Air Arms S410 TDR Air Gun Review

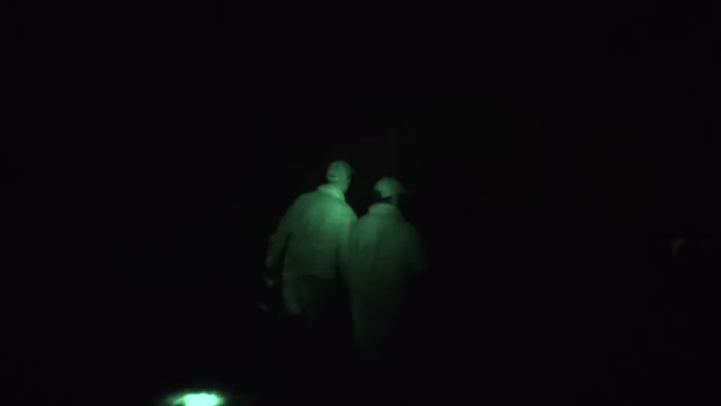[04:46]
Using the Night Sight Viper and Spotter Extreme combo,
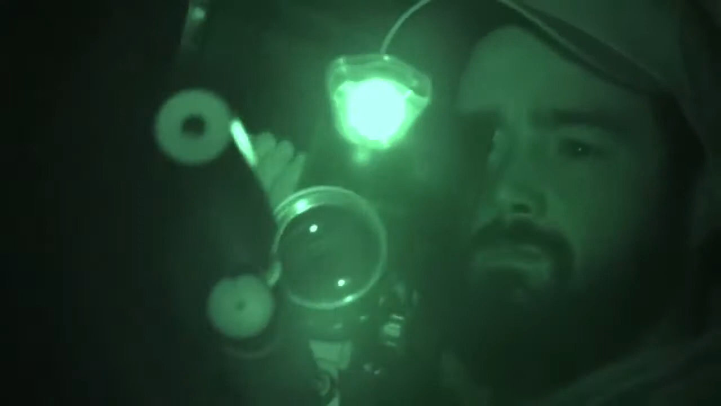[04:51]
they were able to take down a huge amount of pigeons with a deadly TDR.
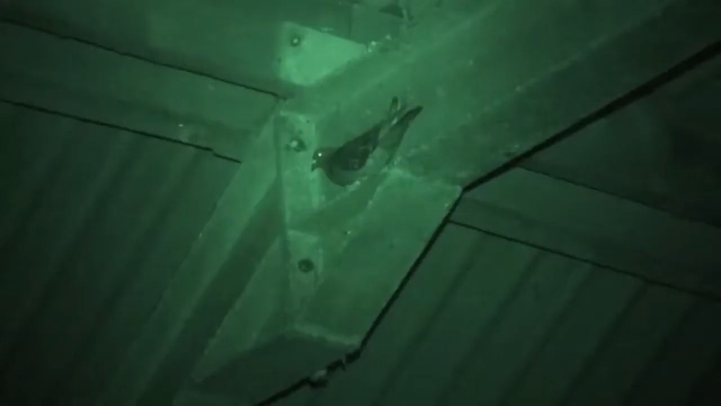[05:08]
we've had an absolutely cracking night here at this farm with our 30 to 35 pigeons and the farm age extremely happy.
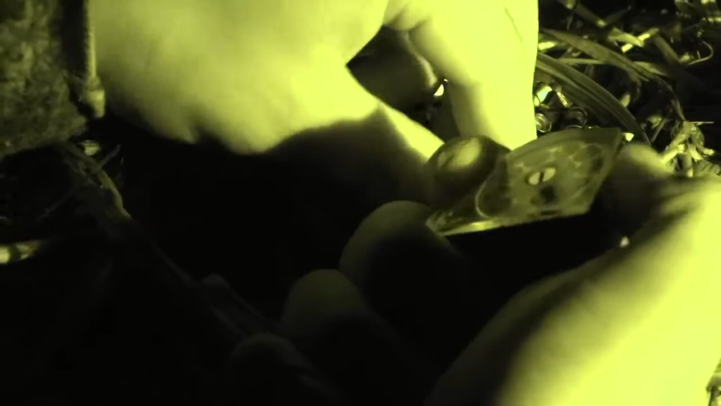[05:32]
Along that, we've got the 10 shot magazines that come in here and right underneath the rifle here is a slot to put further magazines.